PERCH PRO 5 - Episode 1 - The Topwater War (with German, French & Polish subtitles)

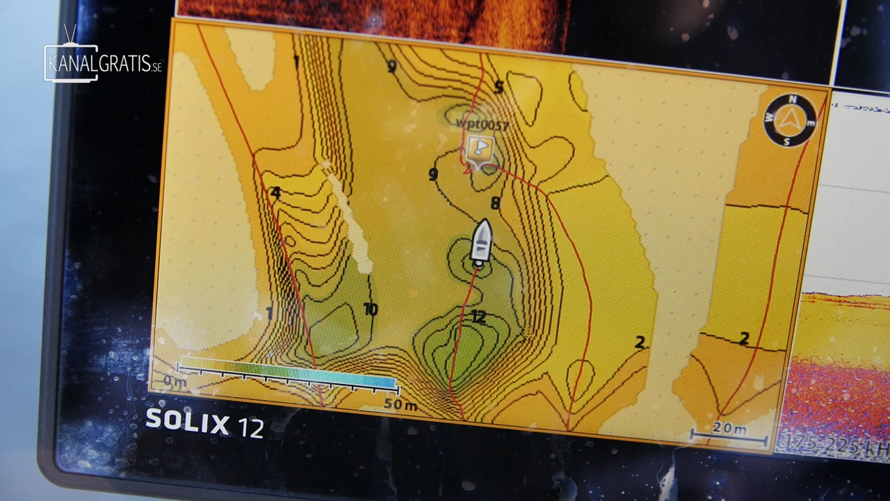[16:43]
where it drops down to become close to 15 meters, that's where we found the fish.
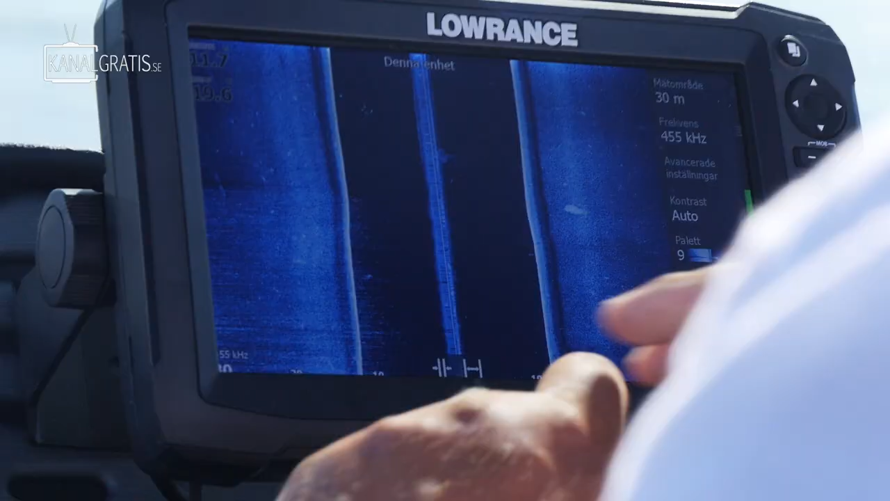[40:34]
You see right here? There's a small spool right there.
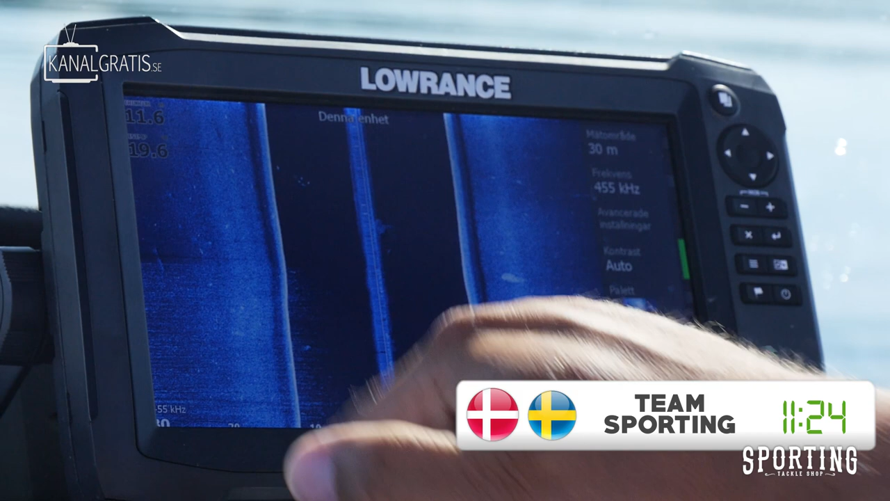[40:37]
Not very big, but there's a lot of fish right there.
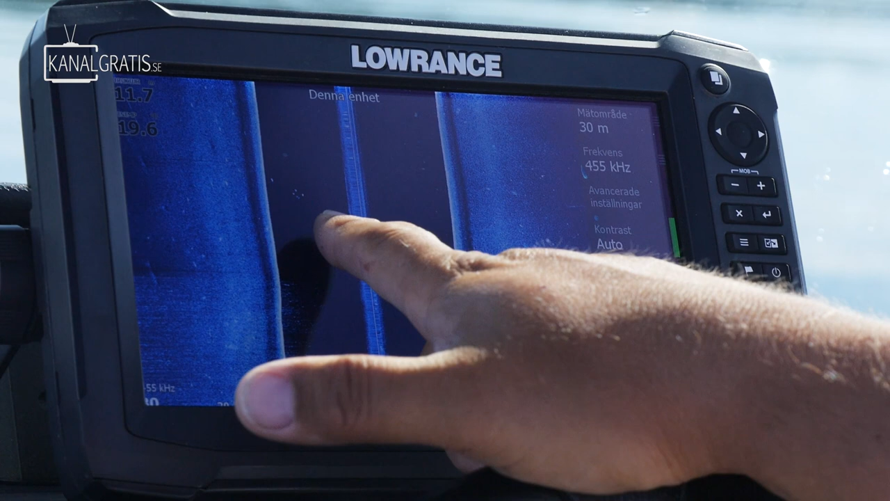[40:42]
So they're standing 10 meters on the left side of the boat right now.
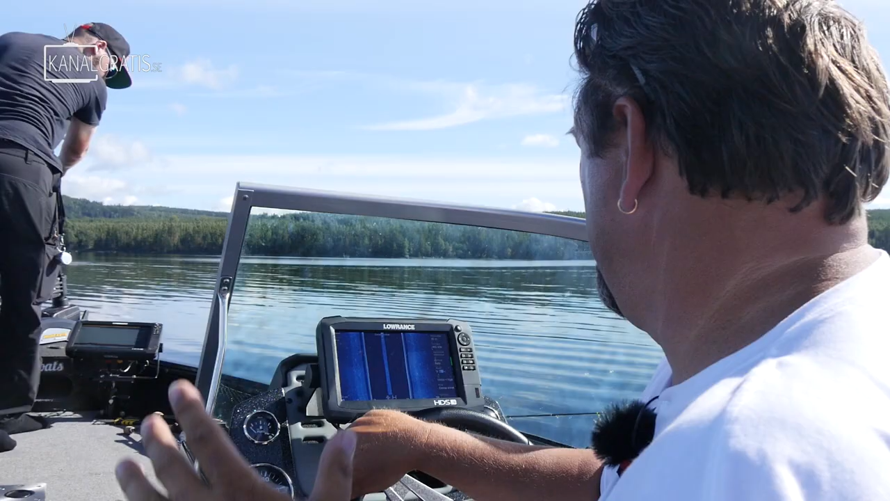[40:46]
It's a little bit searchy. When you're fishing lake like this, it's running and gunning.
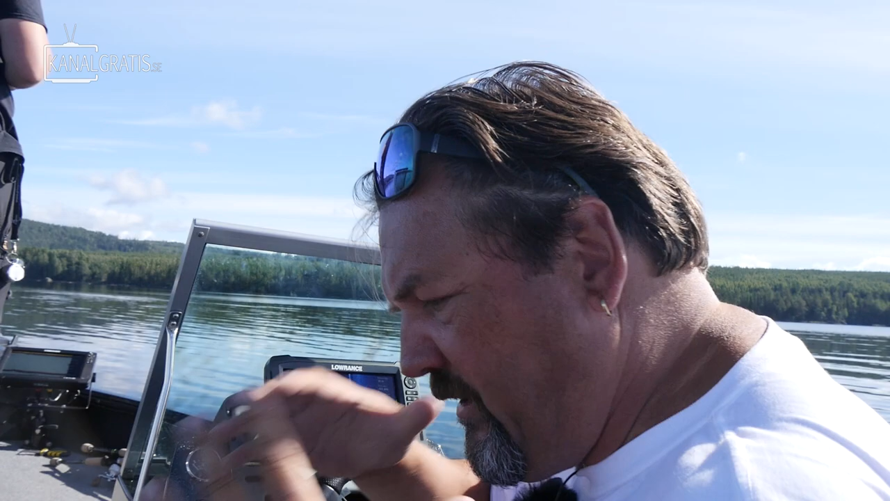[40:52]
You find the fish, you catch a lot, you lose the fish, you catch nothing. We don't have to search anymore. And you got to search. Now, you see, we find the fish right here. Look here, I show you. Come up here. Right here they are now.
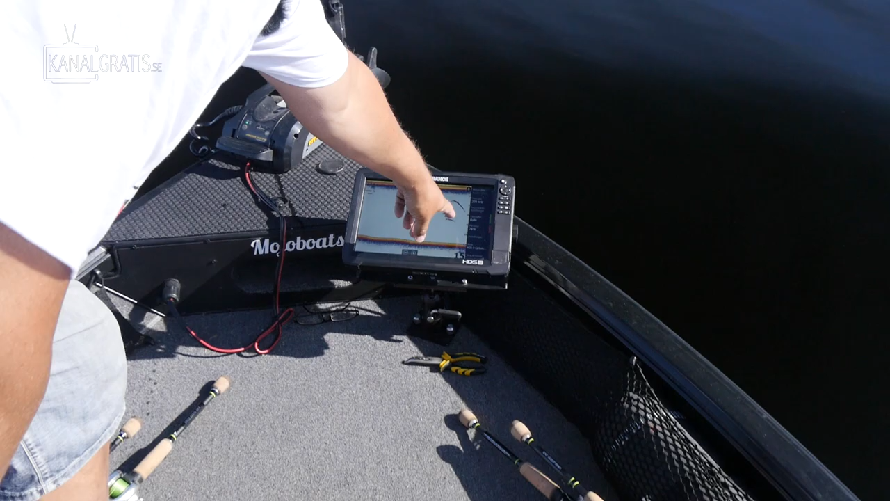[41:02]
See? In the middle of the water, between 4 and 8 meters, you have the fish. So it's not...
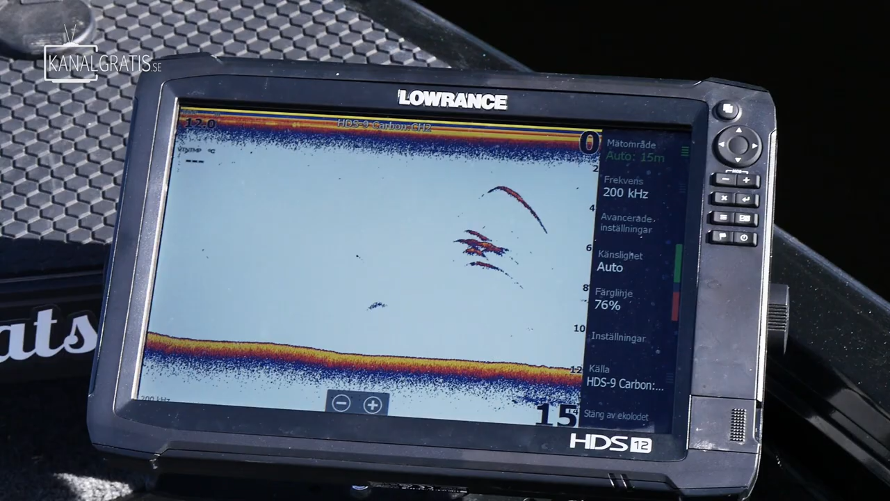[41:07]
Check them out. If it's only bait fish or if it's feeding perch, I always, when I start searching, I use this bait a lot.